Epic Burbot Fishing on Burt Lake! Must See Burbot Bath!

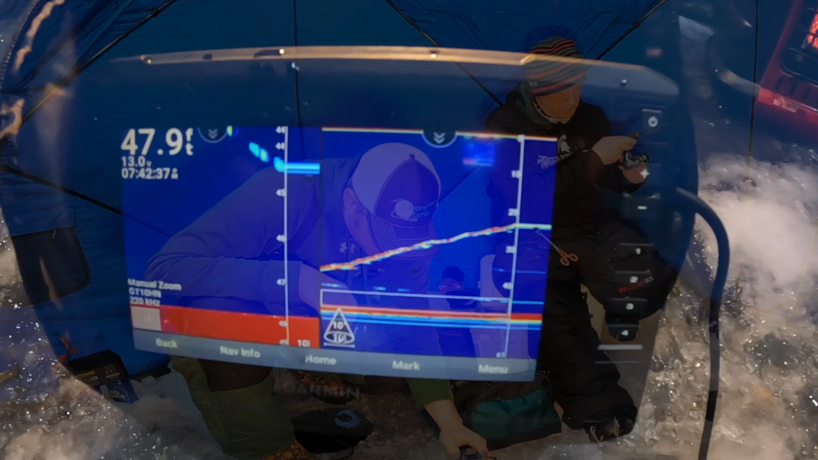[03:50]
Right, you can see Seth's got her coming up right now on the Garmin.
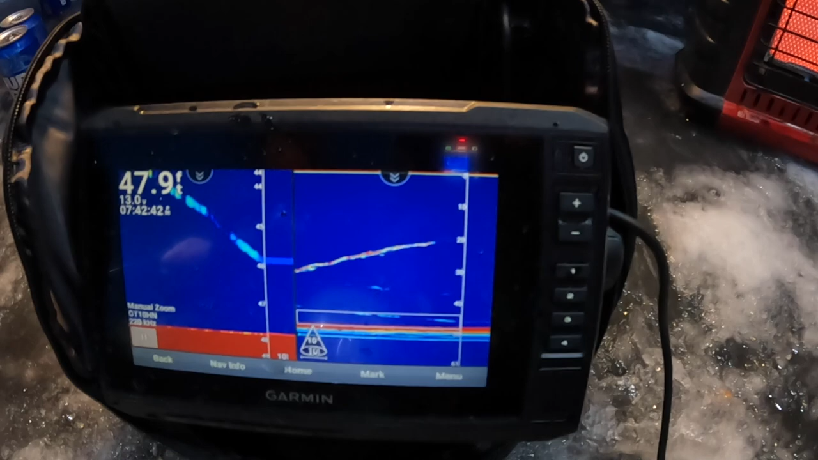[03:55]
This is the new Garmin 73 CV. It's all right unit. I like it. Beautiful unit.